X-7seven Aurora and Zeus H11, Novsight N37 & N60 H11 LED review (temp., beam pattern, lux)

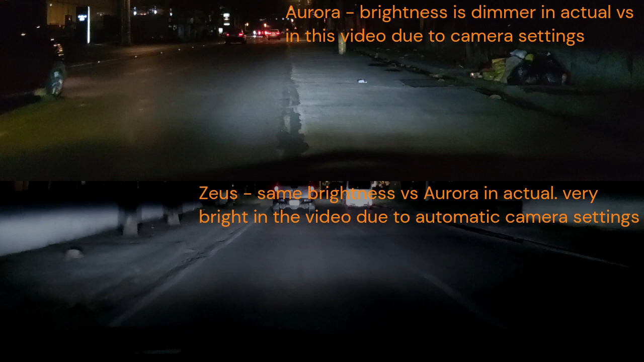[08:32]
and let's proceed to actual drive testing so i am using xiaomi 10t pro 4k 60 fps settings and just to let you know that the actual brightness is dimmer compared to what you are watching now this is due to the camera settings and brightness might also differ depending on of what type of camera you are using